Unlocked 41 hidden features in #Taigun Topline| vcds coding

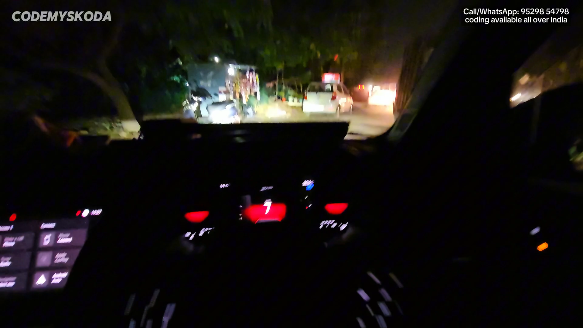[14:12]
the steering becomes a little heavy.
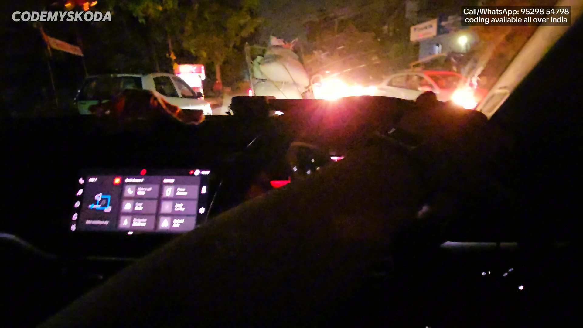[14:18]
Second option that is for the throttle, that is called announced throttle response. Like right now,
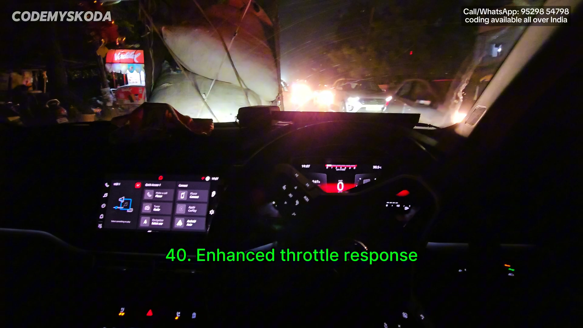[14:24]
whenever we are crawling in the second gear and whenever we press the accelerator, there is some sort of lag that is felt between 900 to 600 RPM and especially in the second gear. By using this setting, the lag can be reduced to some extent.
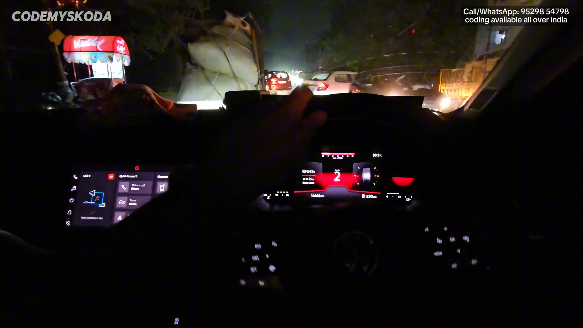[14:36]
It doesn't become completely zero, but the car pulls a little linear. Third option that is for the brakes, that is called enhanced traction control or torque vectoring with strong HDS.
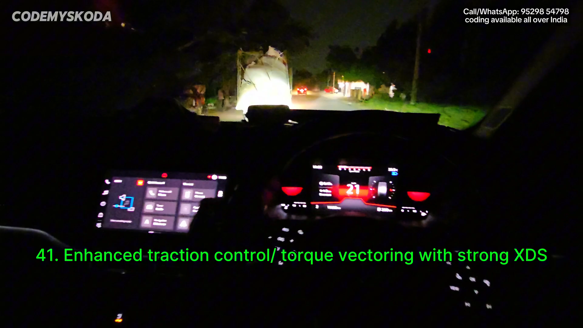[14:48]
So the torque vectoring thing, this is set to medium from factory by default.
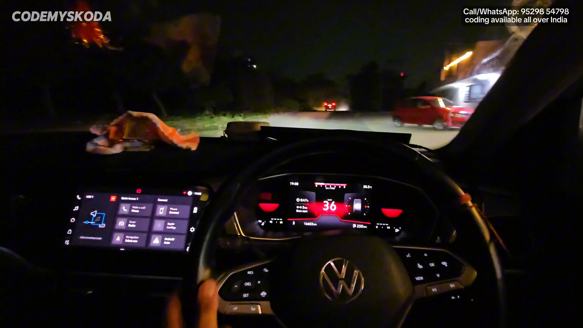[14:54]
And what this thing does is it improves braking while cornering and in general also. So if we change this setting to strong, the braking will become little better. Cornering will be even better because it improves braking while cornering. And in general, you will feel the braking also sharp or the bite will be better than medium setting.